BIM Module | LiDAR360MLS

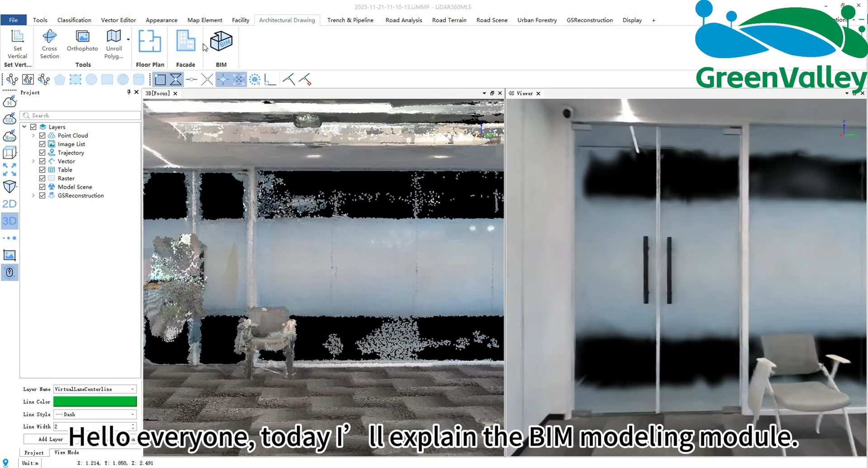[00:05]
Hello everyone, today I'll explain the BIM modeling module.
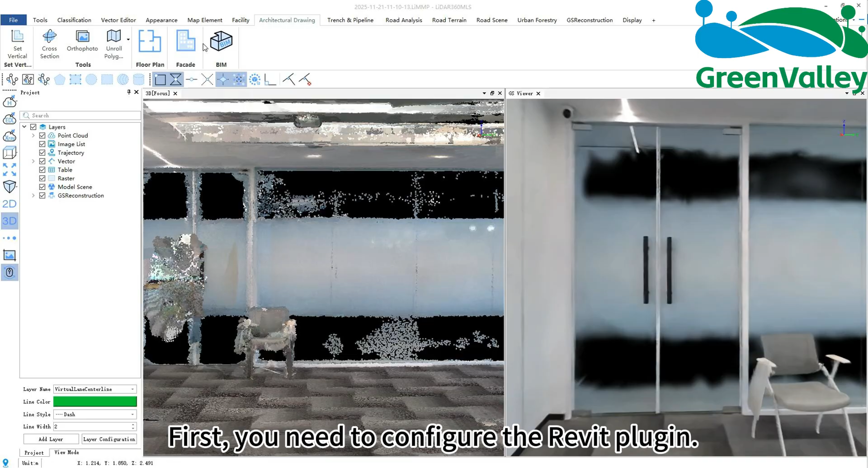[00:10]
First, you need to configure the Revit plugin. Make sure your computer has Revit 2022, 2023, or 2024 installed.
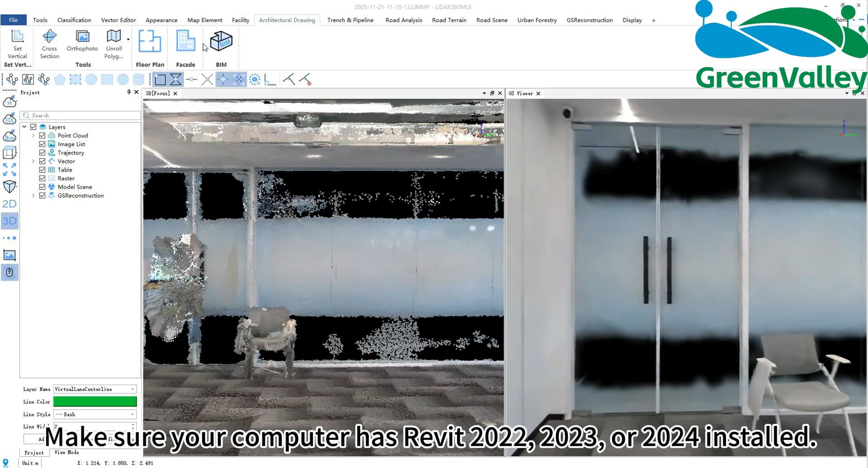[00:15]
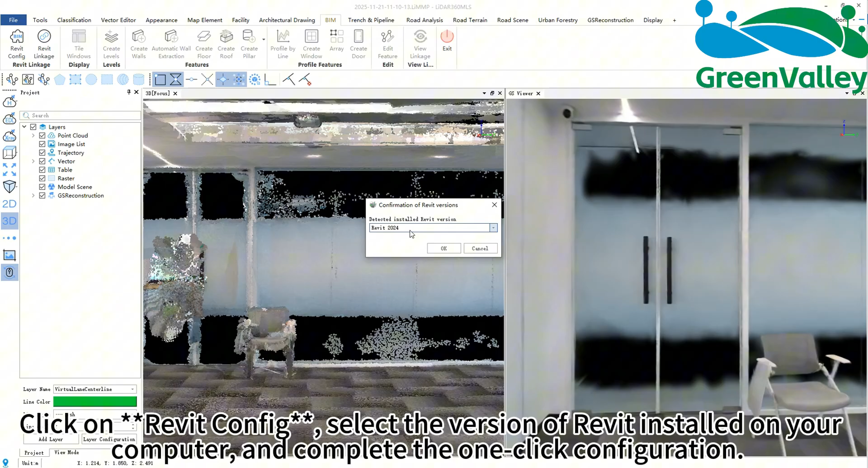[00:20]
Click on Revit Config, select the version of Revit installed on your computer, and complete the one-click configuration.
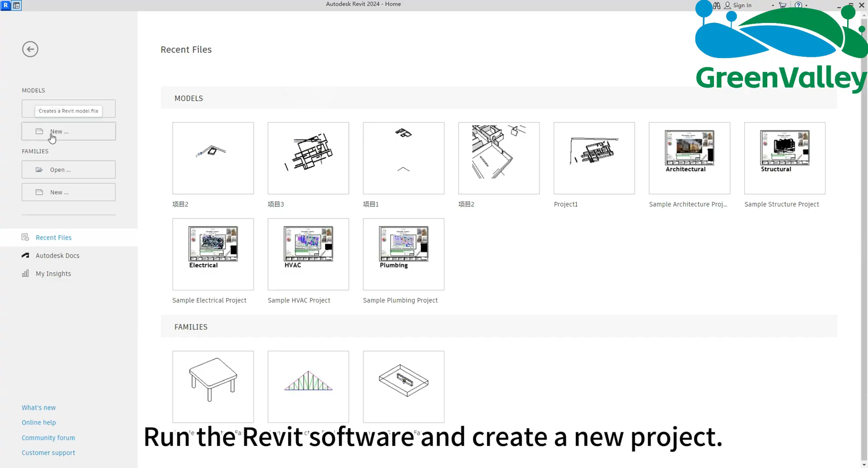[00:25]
Run the Revit software and create a new project.
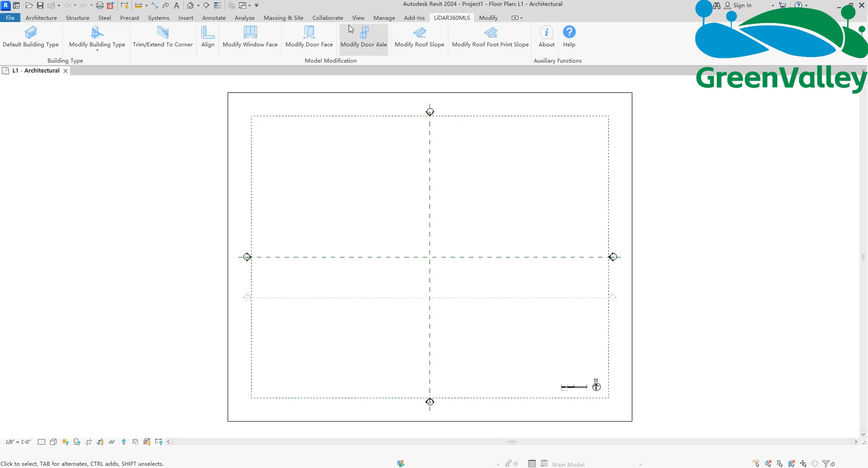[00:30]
It's best to set the view to 3D view.
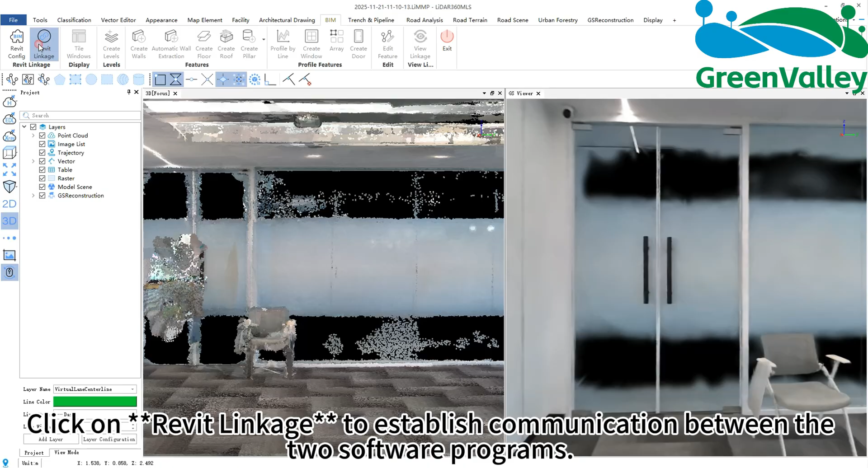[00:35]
Click on Revit linkage to establish communication between the two software programs.
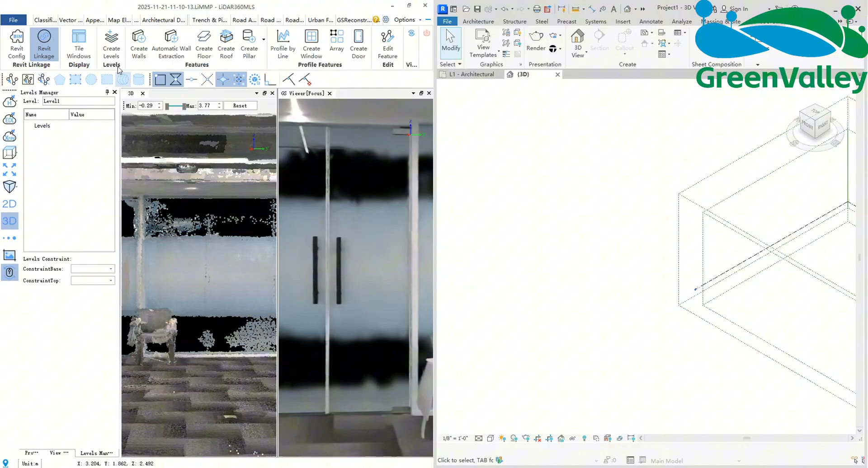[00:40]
First, create levels. Click the create levels button, drag a section at a suitable position in the 3D window,
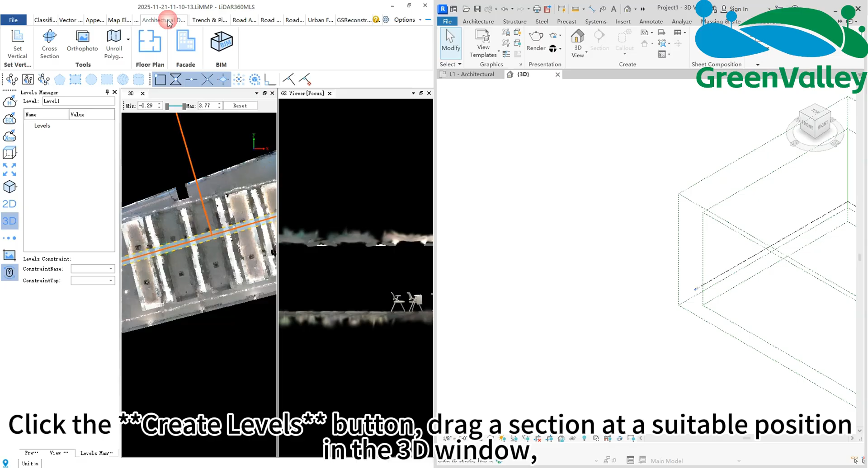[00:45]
and create corresponding elevations for the ground and roof in the Gaussian window,
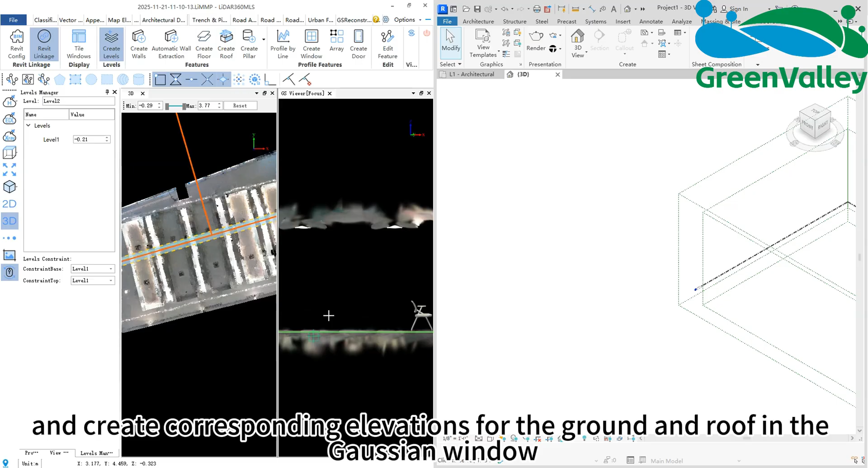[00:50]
or in the section window if no Gaussian data is available.
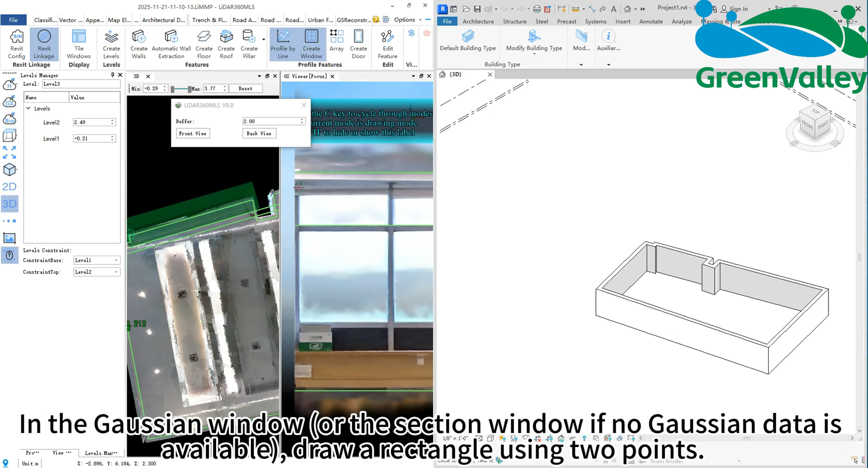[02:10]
In the Gaussian window, or the section window if no Gaussian data is available, draw a rectangle using two points.